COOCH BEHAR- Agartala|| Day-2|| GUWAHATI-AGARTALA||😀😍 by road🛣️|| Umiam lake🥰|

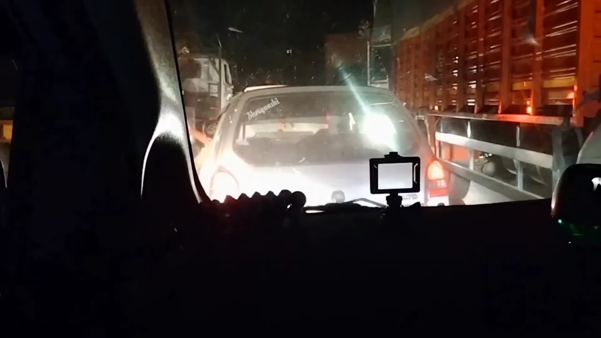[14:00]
अभी यहाँ पे लग चुका है बहुत भयंकर वाला जाम।